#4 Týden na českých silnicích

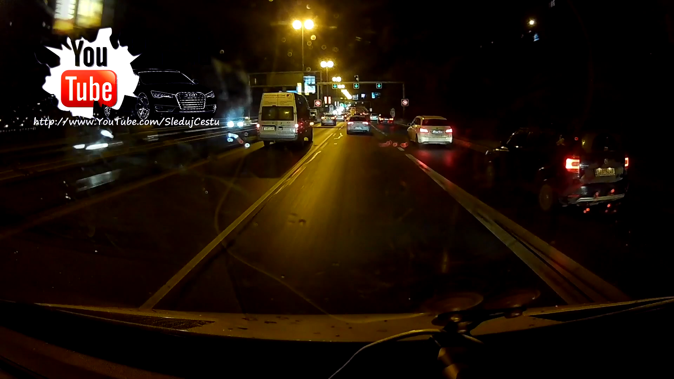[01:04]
Ty vole, pryč spíčeku. Všichni vlevo, ty vole, vole, všichni je, ty vole, až nakonec. Všichni vole, ne, nikdo ty vole. Všichni doleva ty vole. Ach jo.